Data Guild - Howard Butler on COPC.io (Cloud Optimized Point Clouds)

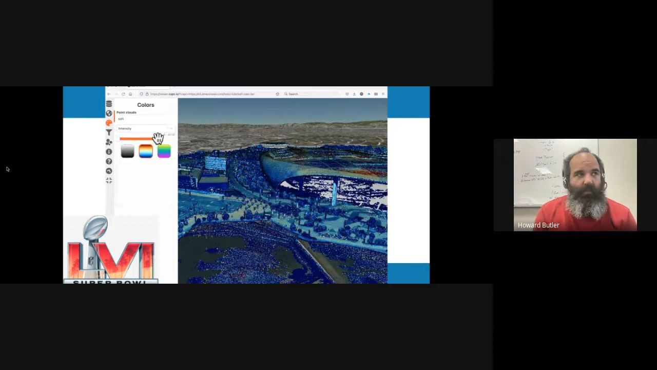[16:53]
And, you know, this is the kind of capability that, uh, you can provide a render.
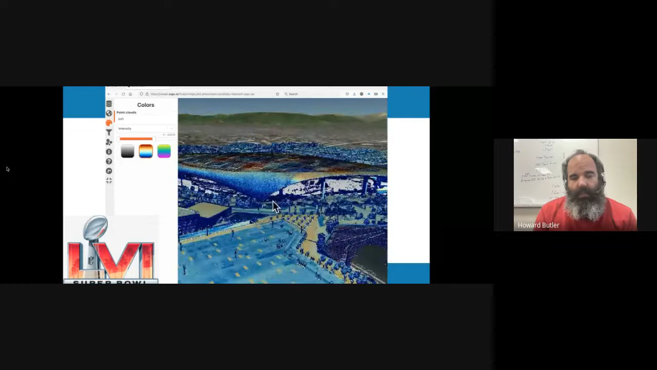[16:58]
Um, the, the only kind of interesting backend that's going on here is the,
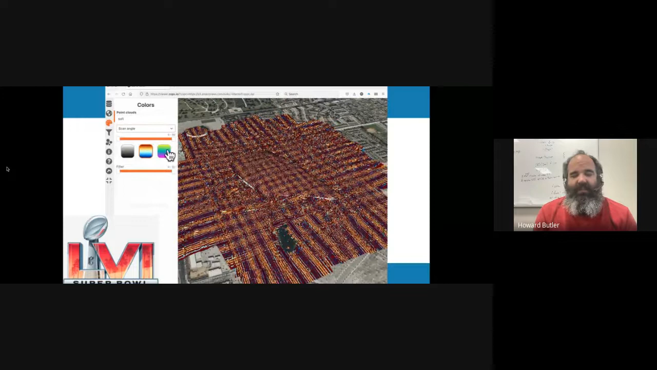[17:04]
the cesium sort of 3d tiles format is kind of converted into copic range requests on the fly.
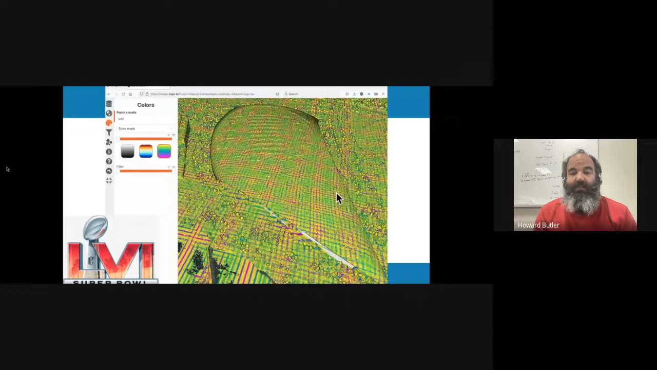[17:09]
Um, and that's happening in your browser. So you don't have to worry about it.
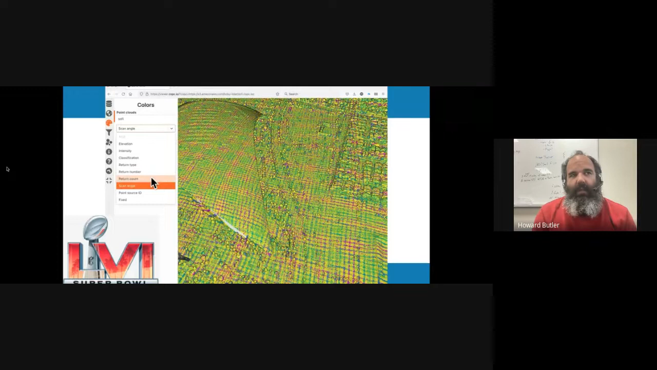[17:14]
Um, the nice thing about that is, uh, this cloud optimized point cloud or, uh, copsy file, right?
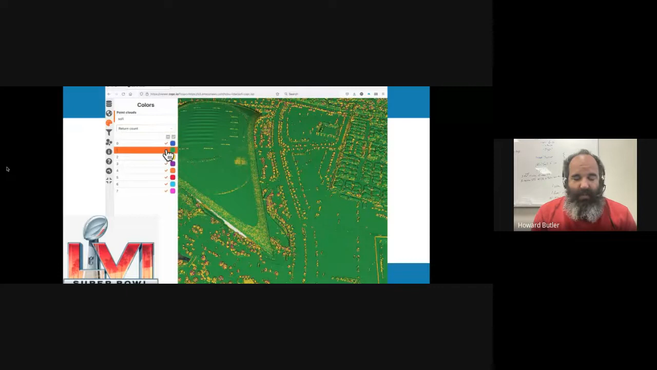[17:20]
I can hand this to a data provider.
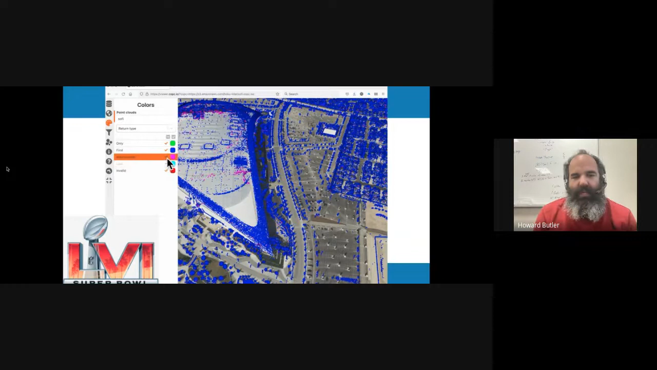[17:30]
and they can use it for data processing in addition to this rendering, right?
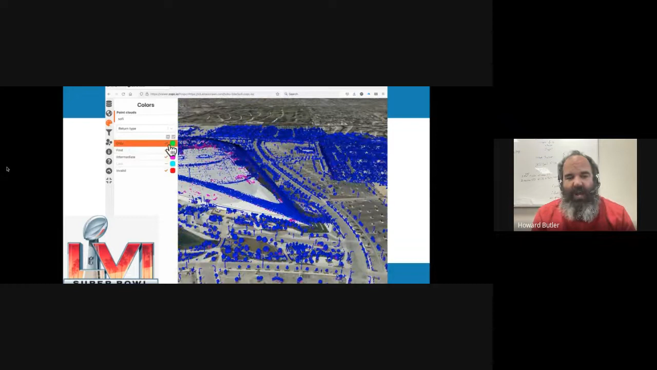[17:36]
So it's not just a, a purely rendering friendly rendering oriented, um, format.
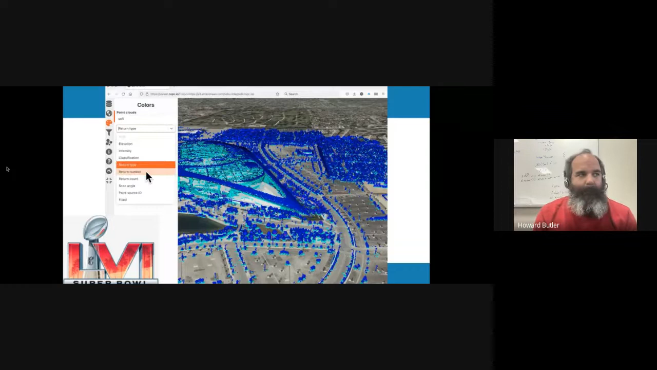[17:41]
So what, um, here's a little more details about this viewer.